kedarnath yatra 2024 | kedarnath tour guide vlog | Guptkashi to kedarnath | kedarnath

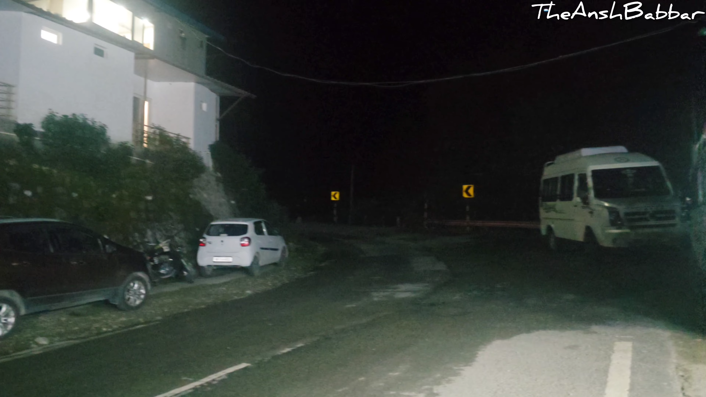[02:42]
ये तो हेलीपैड के सामने हिमवंत रेसिडेंसी, ऑन रोड ही है होटल।